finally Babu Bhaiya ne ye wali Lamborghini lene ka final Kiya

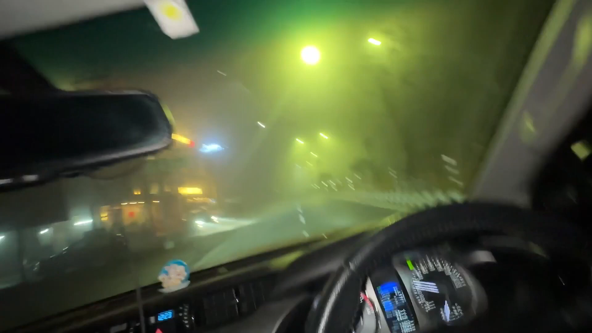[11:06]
यार ये चेक करो कितना ज्यादा धुंध हो रहा है यार।